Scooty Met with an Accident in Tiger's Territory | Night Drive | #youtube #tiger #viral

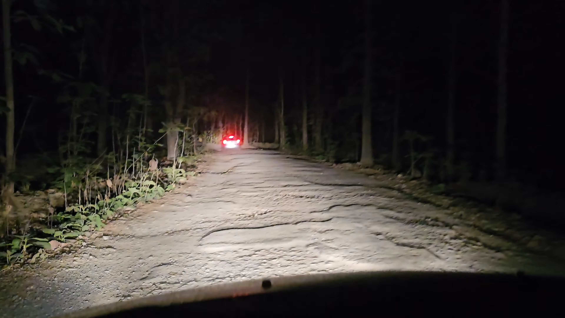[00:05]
यह तो बहुत स्कैल है है यह उसके लिए अब आज आरी ने यह तो कोई कील लग दी है टायर के अंदर
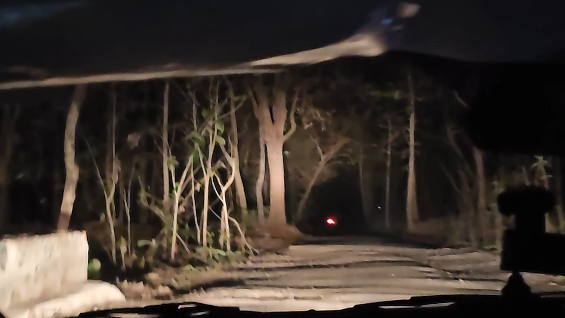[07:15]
तो यार, यह रास्ता जो ना, बड़ा बंपी है, आपको जैसा की दिखाई दे रहा होगा, ओफ रोड़िंग डेप कहे है,
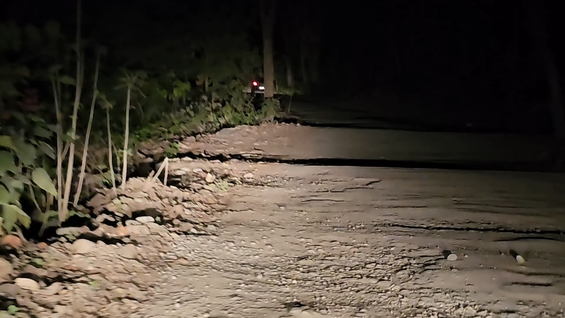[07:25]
चोटा मोटा ओफ रोड़िंग, वाव वाव वाव वाव, क्या हवा है यार, बतलब यार, आप आवाज से कहें,
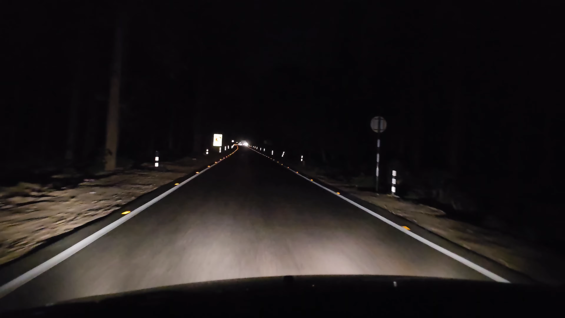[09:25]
low beam कर रहा है parking light चल रही है तो बिल्कुल dim होगी lights ये reflector जो है अब ऐसे दिखाई दे रहा है white color को दिखा रहा है लेकिन ये reflection